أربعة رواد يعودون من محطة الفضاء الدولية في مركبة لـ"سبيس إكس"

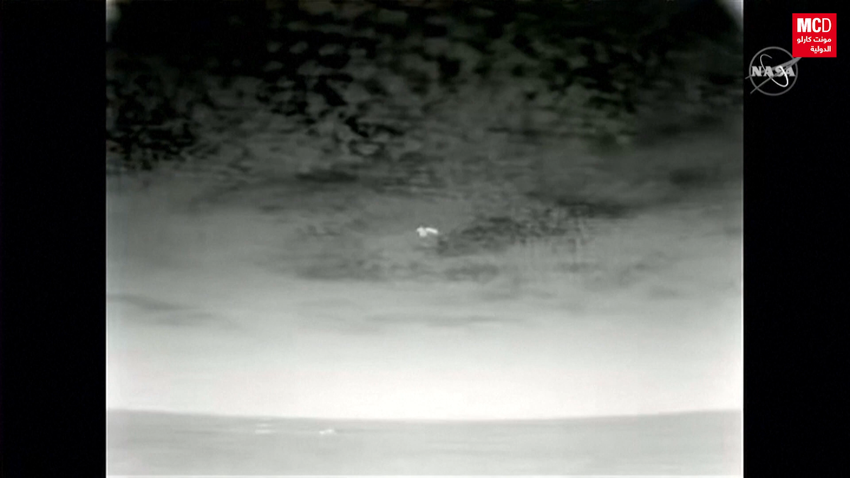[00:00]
Splashdown is scheduled for just a few minutes from now.
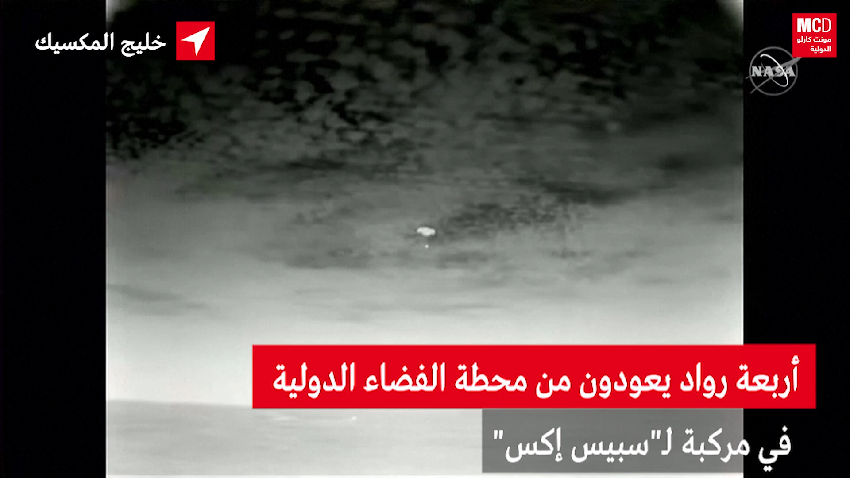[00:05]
Space X copies, brace for splashdown.
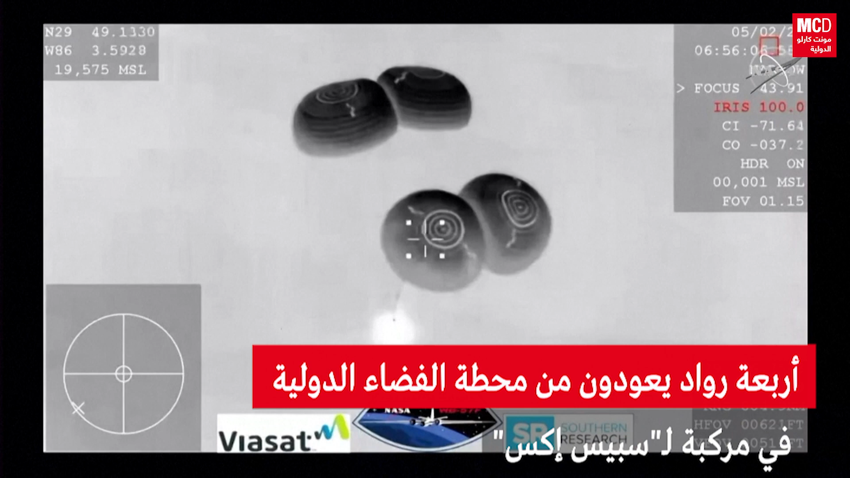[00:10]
And there are the boats starting to chase after Dragon to begin their recovery operations as soon as Dragon lands.